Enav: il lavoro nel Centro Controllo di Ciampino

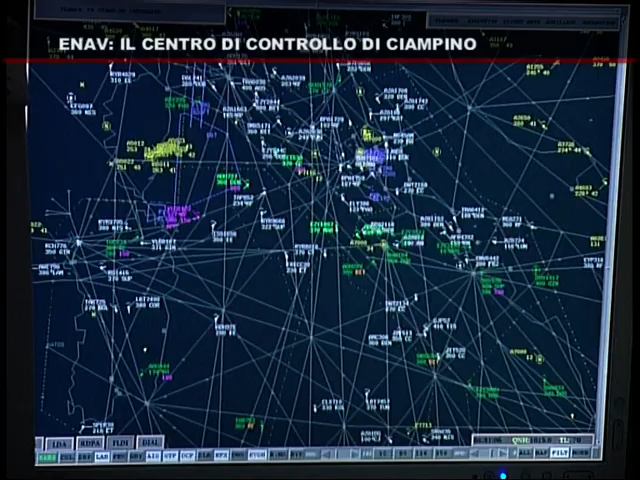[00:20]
Al velivolo viene assegnato un livello di volo indicata la traiettoria da seguire.
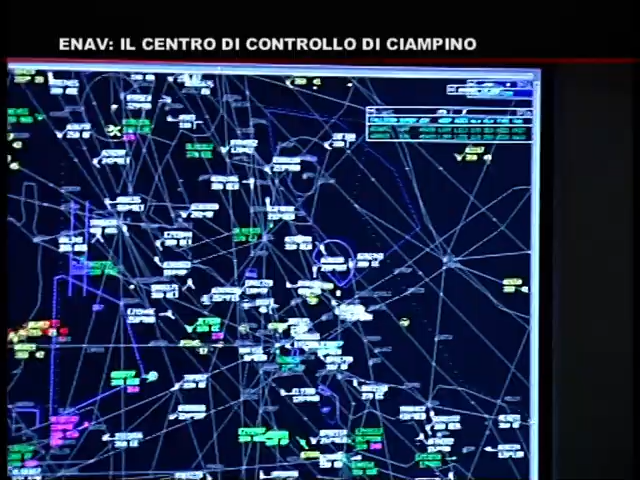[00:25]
Tecnicamente abbiamo delle presentazioni radar che sono qui esposte,
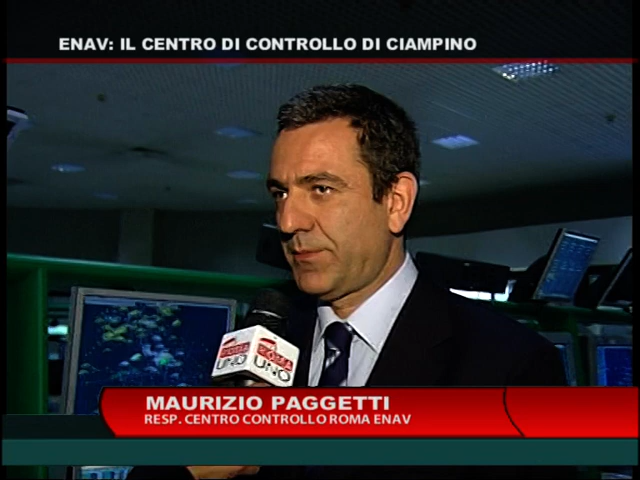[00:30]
che permettono al controllore che opera in questo centro di avere un'indicazione immediata del traffico che sta gestendo in maniera diretta, attraverso un sistema di codici colore che è semplice e abbastanza intuitivo.
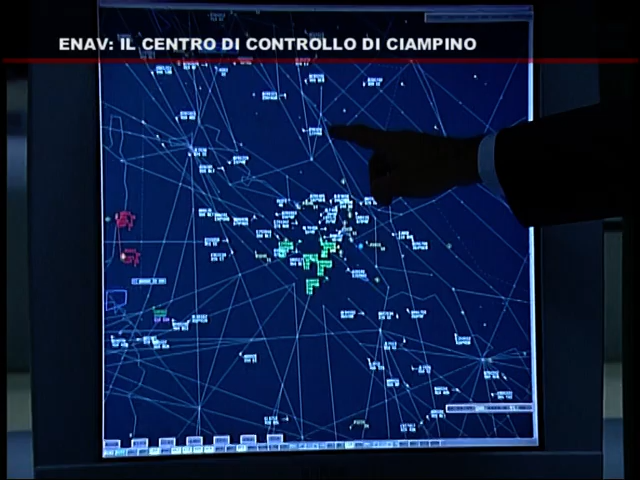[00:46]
Come possiamo vedere qui sullo schermo, il colore verde brillante rappresenta per questo settore di spazio aereo quello che attualmente il controllore sta gestendo.
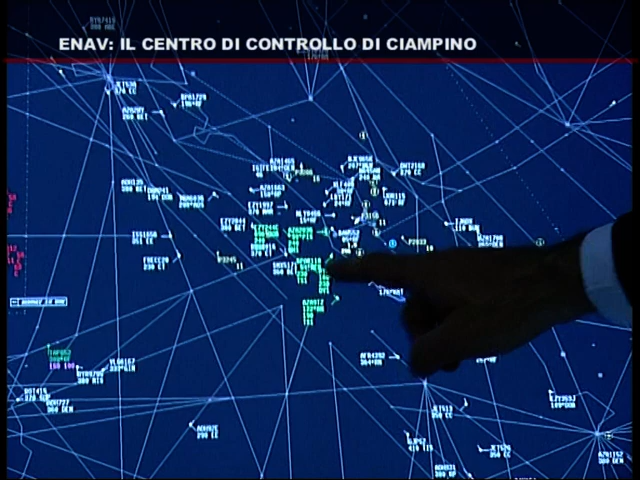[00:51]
Il colore che vediamo leggermente un po' più acceso, rosa, che adesso è diventato verde rappresenta il momento in cui l'aereo viene trasferito
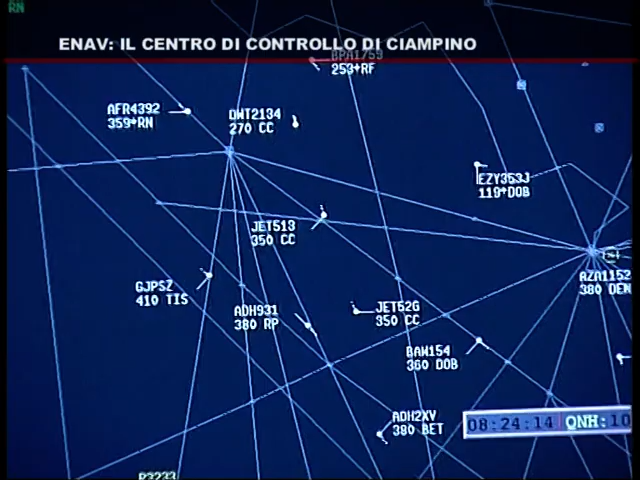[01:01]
da un settore di controllo ad un altro. Gli altri traffici che vediamo identificati con un colore, questi target che vengono identificati con un colore bianco
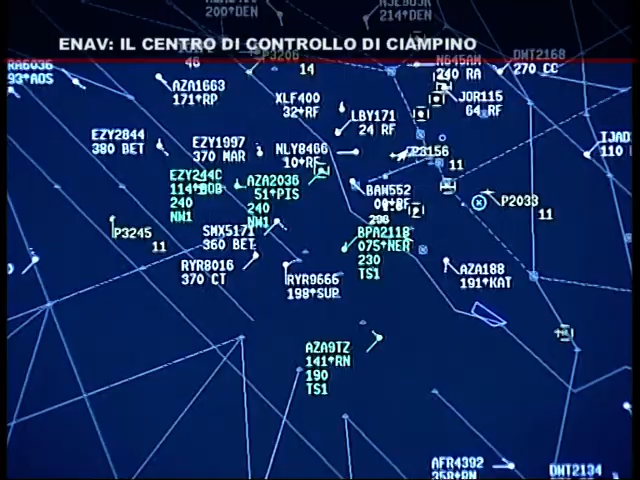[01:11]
rappresentano gli aerei che attualmente stanno sorvolando il nostro spazio italiano ma non sono gestiti dal controllore che opera con il traffico in verde. Quante persone lavorano all'interno del centro?